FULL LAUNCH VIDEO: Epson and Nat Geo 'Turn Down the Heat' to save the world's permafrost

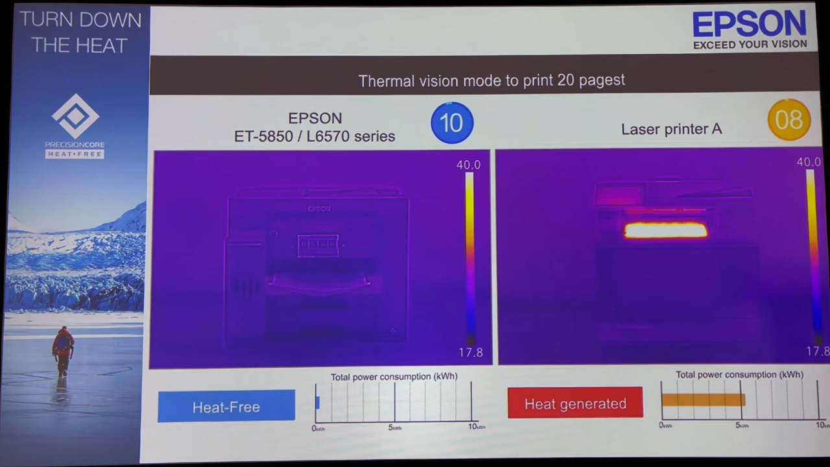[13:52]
This is a thermal camera on the right-hand side. You can see just how much heat is generated from a laser printer. And on the bottom right-hand corner, how much power is being used versus an inkjet.